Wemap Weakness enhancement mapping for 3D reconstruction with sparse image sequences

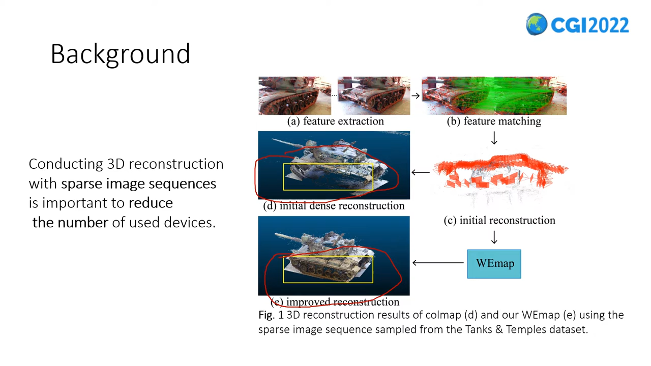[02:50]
we propose the VMAP, as shown in Figure 1E. VMAP generates a more complete structure compiled to coreMAP. Let's take a look at the overall method. As shown in Figure 2, VMAP reconstructs 3D scenarios from sparse image sequences. The above part is the initial reconstruction based on coreMAP. We map the 3D points in the initial point cloud generated by the sparse reconstruction to the feature points of the corresponding 2D images.
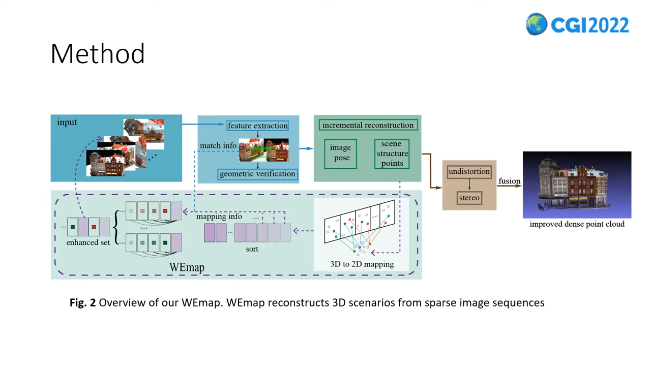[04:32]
we end both the low contribution images and their strongest matched images to the enhanced set. Finally, we increase the image image in the enhanced set to repel the weak regions in the initial point cloud and obtain a more complete point cloud structure. The main idea is that the contribution of each image to the point cloud is different.
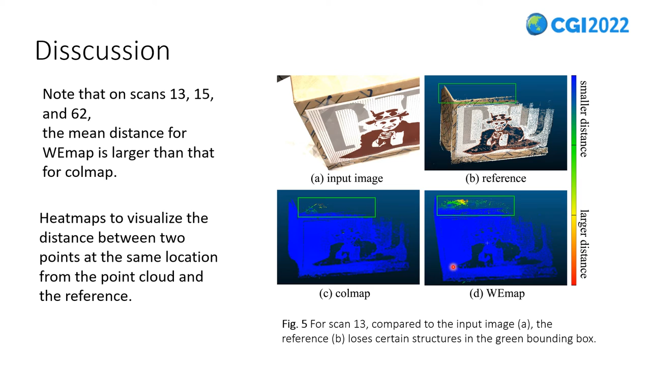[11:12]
Both successfully recover some points in the region. And vmap contains more points than core map, which causes a larger distance between the point cloders constructed by vmap and the reference. And the second reason is the influence of noise points,
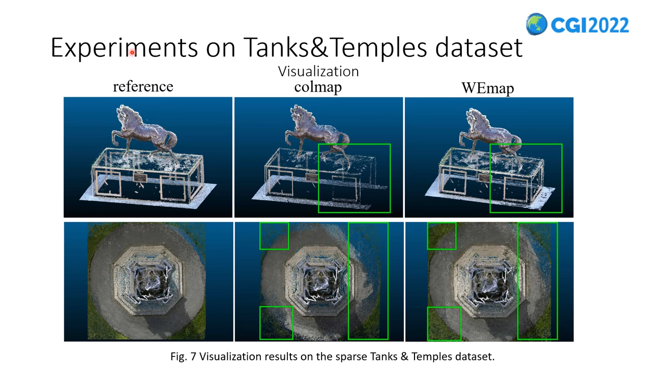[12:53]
From Figure 7, it can be observed that vmap reconstructs more complete structures than those of core map, as shown in the region marked by green bounding boxes. Moreover, as shown in Table 3, similar to the results on the sparse DTU datasets,